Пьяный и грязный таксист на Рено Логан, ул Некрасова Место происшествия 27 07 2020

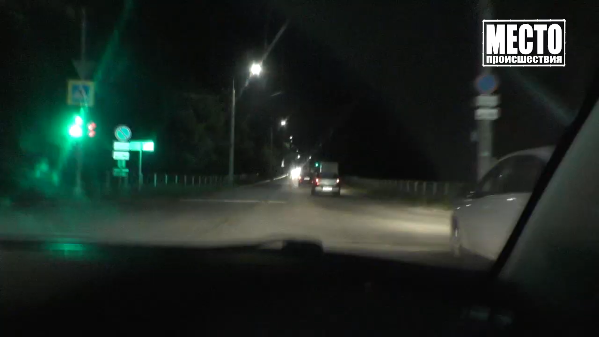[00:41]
Активисты ночного патруля едут за грязным водителем чистого Рено Логан. Пять минут назад он отмыл кузов машины на автомойке, но сам был мягко говоря испачкан. Мужчину этот факт нисколько не смутил, а он сел за руль и поехал. В сторону Попова едет по Калина.
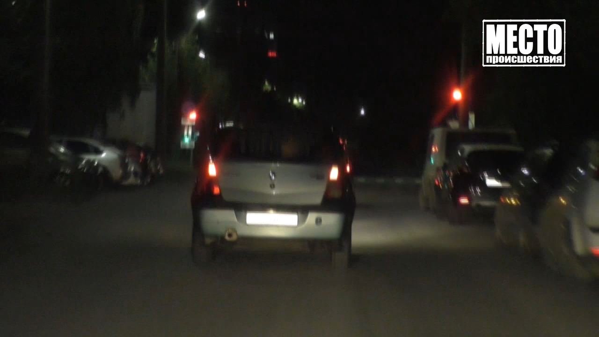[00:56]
Сергей 529, Николай Анна 43. Идеальный его манеру вождения не назовешь.
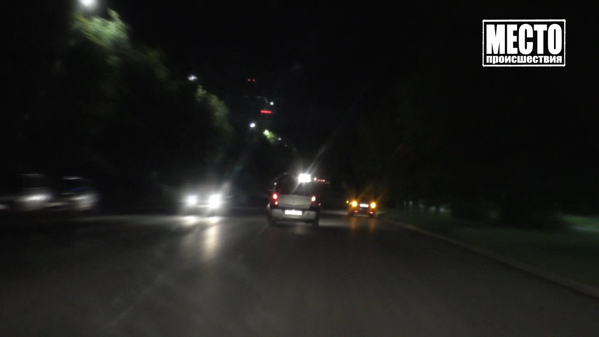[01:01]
Водитель то ускорялся, то забывал включать сигналы поворота.